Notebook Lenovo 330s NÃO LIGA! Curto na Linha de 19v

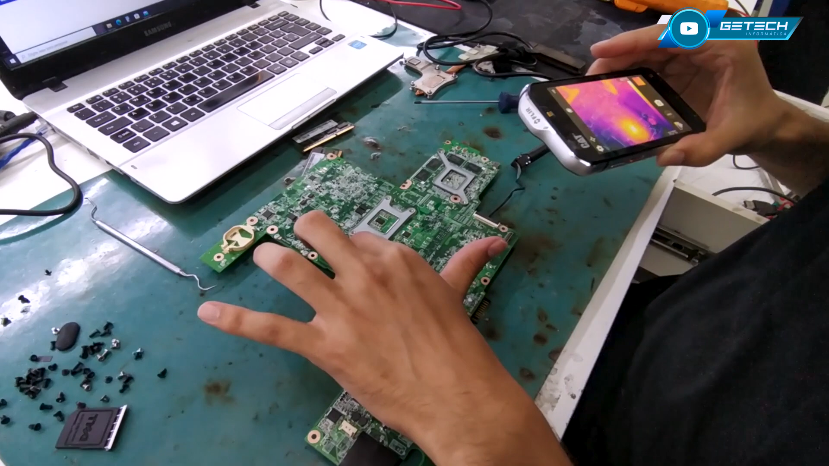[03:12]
Esse aqui ele está apresentando curto. Visualmente também ele está... Está tipo com um rasgadinho. E esse aqui ele está com um pedaço dele para o lado, para fora.